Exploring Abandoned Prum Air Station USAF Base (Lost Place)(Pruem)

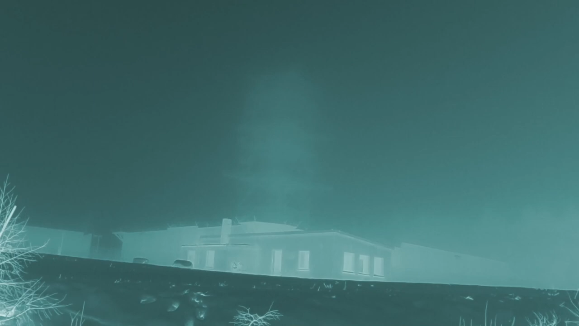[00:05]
if you really look you can see the tower it's really nice it is a foggy cold day and we see our first buildings what's up guys it's Ronan again and today I'm going to be exploring an abandoned radar station here in Germany